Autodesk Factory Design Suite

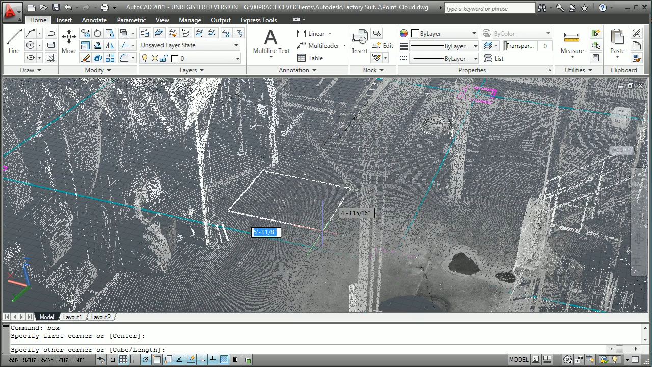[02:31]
reservations in context of the as-built state of the facility.